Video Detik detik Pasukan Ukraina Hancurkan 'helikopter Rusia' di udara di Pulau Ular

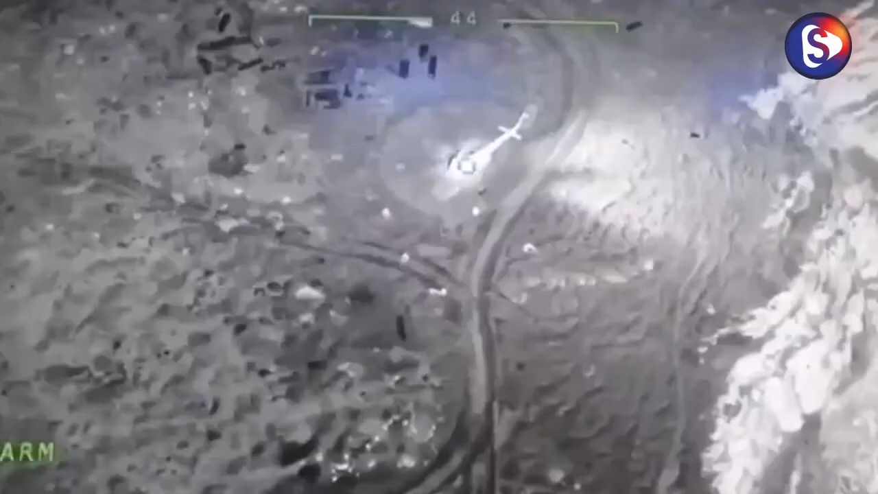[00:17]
Video yang diambil dari pesawat tak berawak menangkap momen dramatis serangan
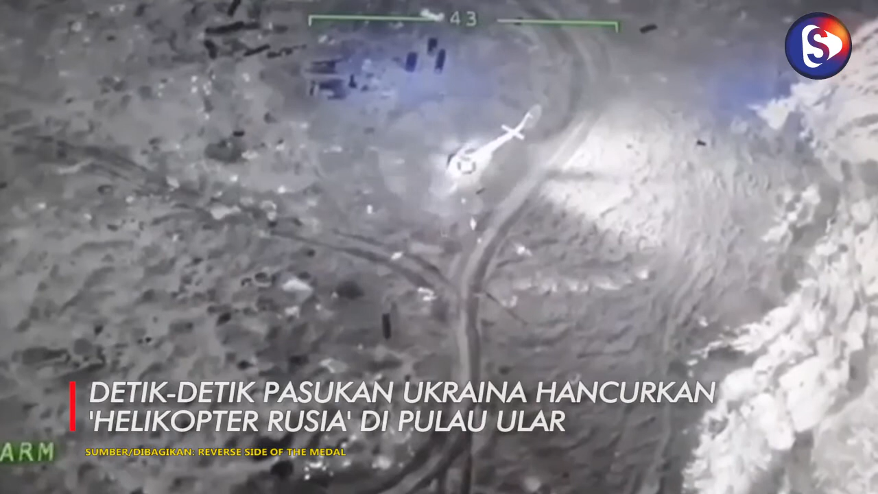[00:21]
Ukraina meledakan helikopter Rusia di Pulau Ular. Rekaman yang diposting di media sosial menunjukkan helikopter Mi-8 Rusia dimusnahkan tepat saat pasukan turun.
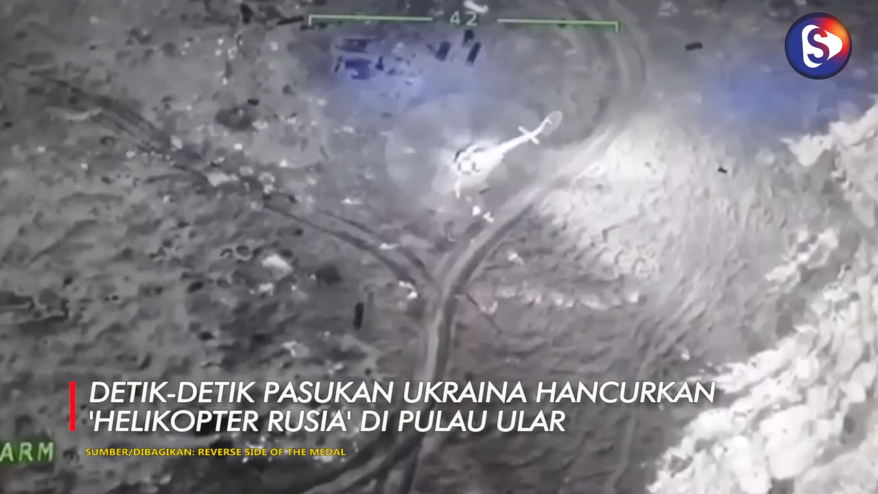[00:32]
Video hitam putih diposting dari pandangan udara dan dimulai dengan menunjukkan helikopter di tanah.
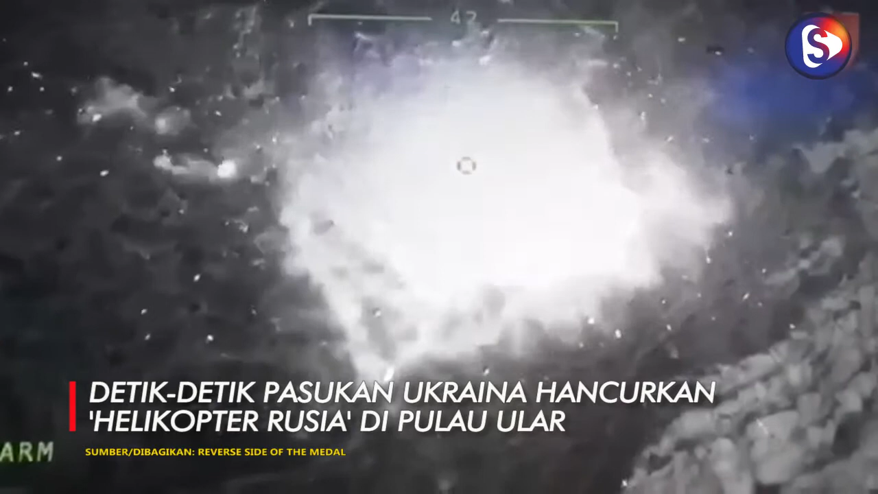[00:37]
Pasukan Kremlin terlihat meninggalkan helikopter beberapa
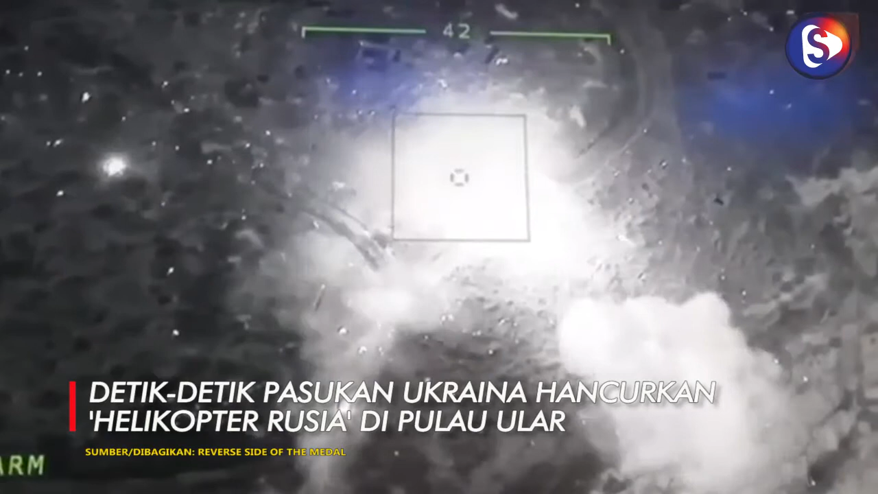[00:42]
saat sebelum pesawat tak berawak TB-2 Ukraina menjatuhkan amunisi mereka. Rekaman video kemudian dipotong menjadi tembakan jarak jauh yang menunjukkan akibat ledakan dengan